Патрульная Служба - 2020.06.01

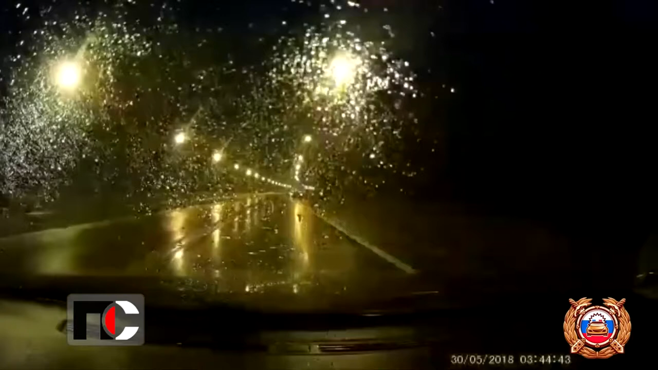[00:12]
Она находилась на пассажирском сидении автомобиля Toyota под управлением 66-летнего водителя. По данным ГИБДД, иномарка наехала на труп лося, машину откинула в разделительное ограждение, а затем Toyota столкнулась с остановившейся сканией.